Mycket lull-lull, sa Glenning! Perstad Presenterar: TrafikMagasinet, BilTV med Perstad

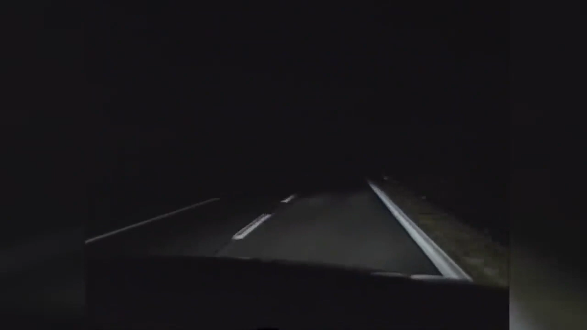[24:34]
–Jag går tillbaks till halvljus och nu är siktsträckan bara 65 meter och några gående kan inte jag upptäcka förrän UV-ljuset kommer och siktsträckan blir dubbelt så lång. –Ja, med den här svenska innovationen så skulle mörkrolyckorna kunna minska radikalt. –Ja, det är en helt otrolig upplevelse att köra med ultraviolett ljus.